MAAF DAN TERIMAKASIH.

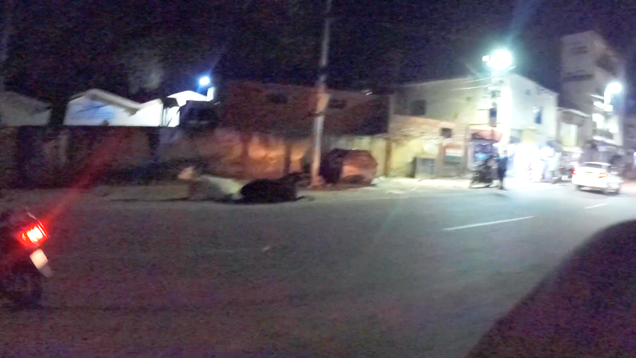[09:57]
Jadi tuh kalau teman-teman bisa lihat di kamera itu tuh sapi tuh Sapi Disini ada sapi lagi itu Dia lagi duduk Ya kan